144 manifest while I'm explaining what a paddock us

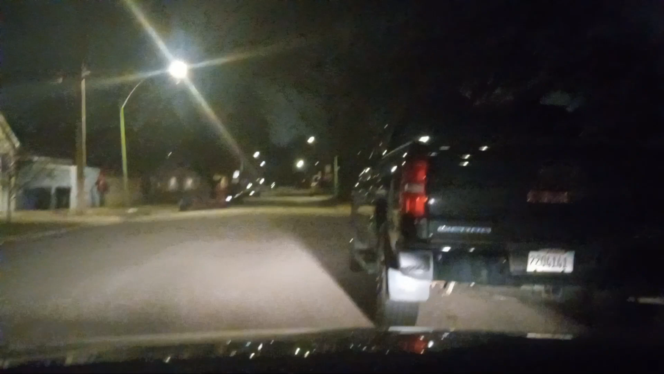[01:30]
there's no other cars parked for three blocks. For three blocks, y'all. As I'm playing my video, that's when that, that's when I caught that vehicle showed up.
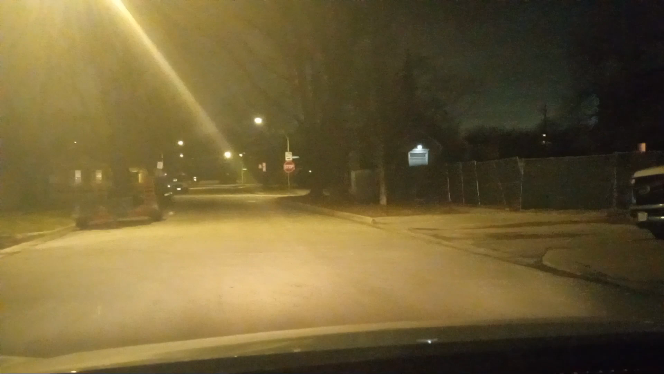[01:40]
As I'm playing the vehicle, telling y'all what a paddock is. As I'm playing the vehicle, it's the only car on the block. As I'm playing the vehicle, it's the only car on the block.